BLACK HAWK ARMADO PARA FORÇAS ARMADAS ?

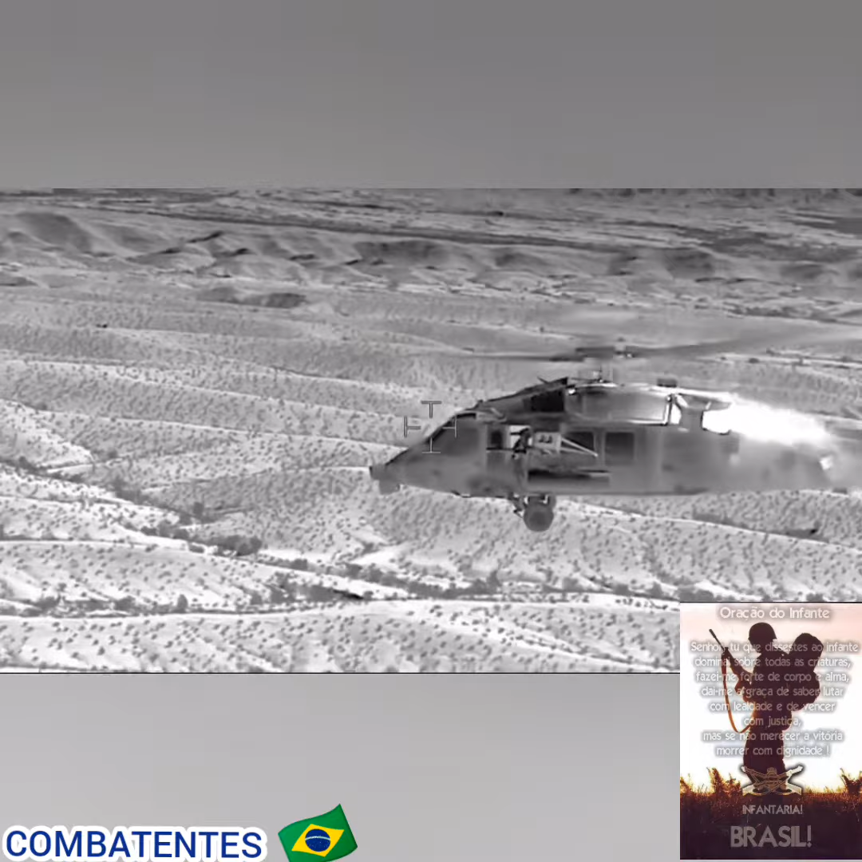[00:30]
Também possui uma torreta do sensor eletro-óptico, infravermelho montada no nariz, metralhadoras de 6 canos Gatlin,